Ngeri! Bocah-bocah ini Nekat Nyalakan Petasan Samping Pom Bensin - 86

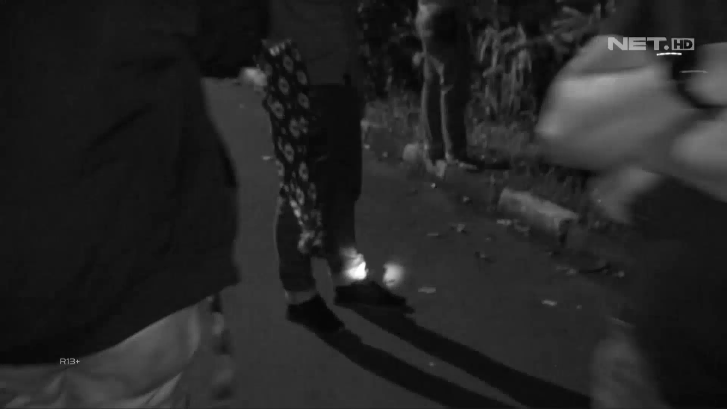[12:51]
kegiatan-kegiatan yang negatif di selama bulan suci Ramadan ini,
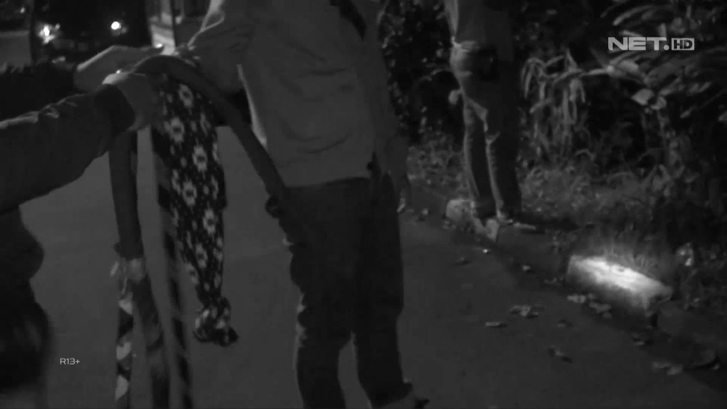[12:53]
terutama perang sarung yang sering terjadi di Kota Bogor.
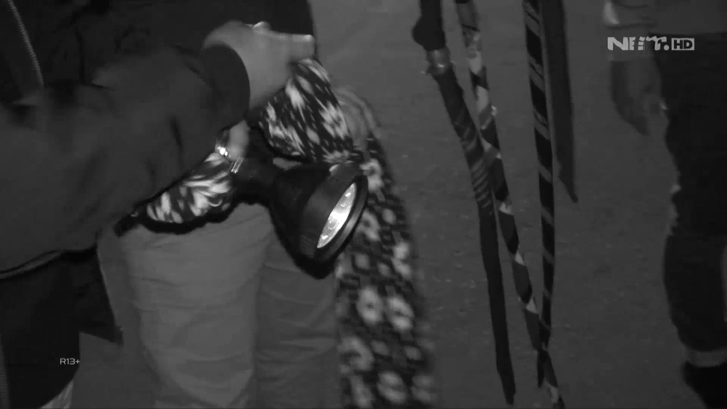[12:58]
Makanya tim Kujang hari ini mengamankan sekitar 16 orang yang memang kita duga akan melakukan kegiatan perang sarung